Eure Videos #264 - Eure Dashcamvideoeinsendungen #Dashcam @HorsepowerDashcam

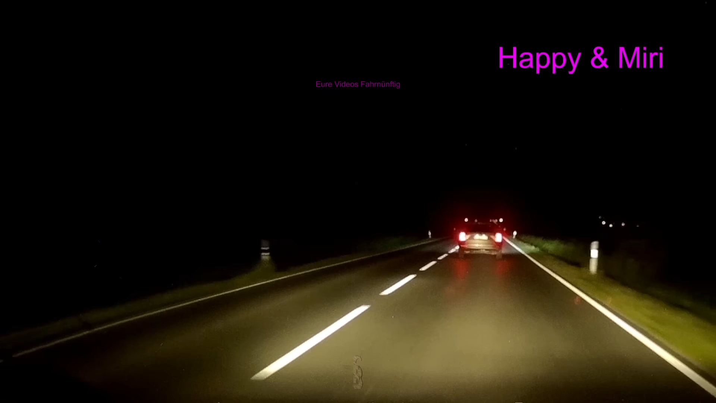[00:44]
Erstmal beim Überholen Lichthupe machen, damit der Gegenverkehr weiß, Achtung, ich zieh durch, halt du da bitte mal an. Dann geradeaus auf Mühlhäuser Chaussee. Alter. Das war jetzt knapp und verboten. Und knapp und verboten.